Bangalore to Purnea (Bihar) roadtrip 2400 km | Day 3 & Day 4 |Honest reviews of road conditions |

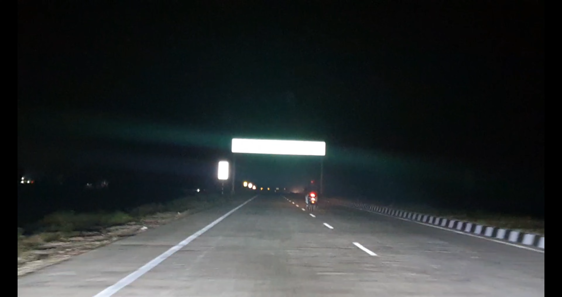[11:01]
So we entered Bihar during night time and what we realized is that majority of the roads are still getting constructed. और थोड़ा night visibility का problem हम लोगों को इसलिए हो रहा था क्योंकि there are no lights at all on these roads.
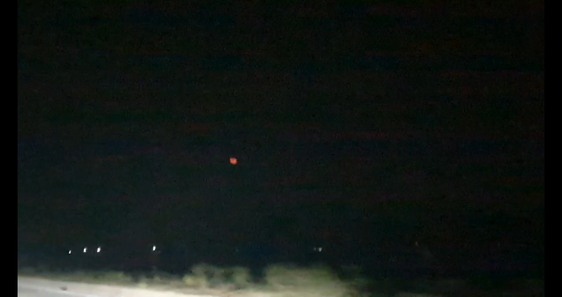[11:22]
Okay, the map was directing us via national highway and state highways, but still there were no lights at all. So we were being very careful while we were driving. And the speed that we were maintaining currently was around 60s.
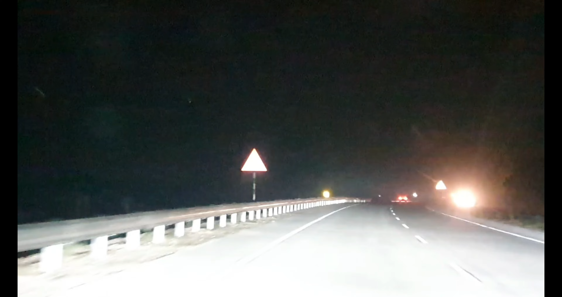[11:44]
और problem इसीलिए हो रहा था क्योंकि जैसे कि मैंने कहा कि the roads are still getting constructed. So the roads that we were driving in, हम लोगों को पता ही नहीं चल रहा था कि आगे में road है भी या नहीं.
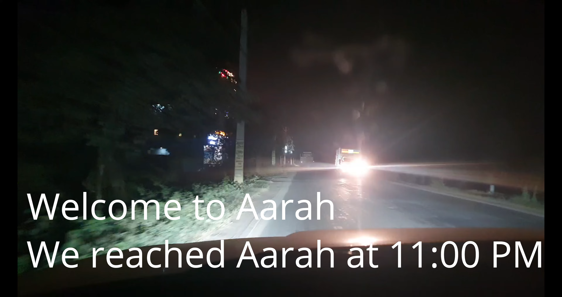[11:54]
So that is why we had to reduce the speed और time बहुत लग गया हम लोगों को पहुँचते पहुँचते.
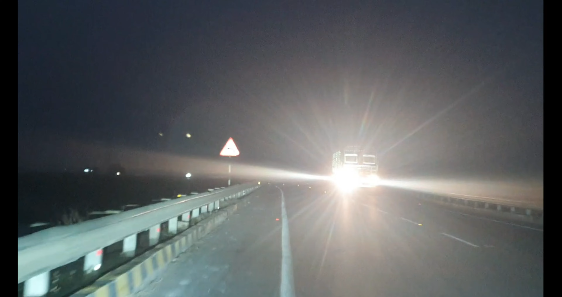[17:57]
तो आप देख रहे हैं कि हम लोग बरौनी पूर्णिया हाईवे में ऑलरेडी ट्रैवल करना शुरू कर दिए थे,
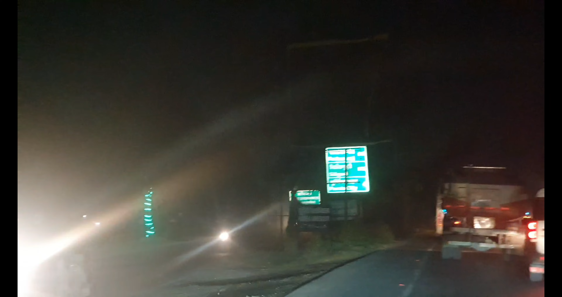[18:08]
और यहाँ से आवर होम वाज ओनली लाइक 4 किलोमीटर्स अवे.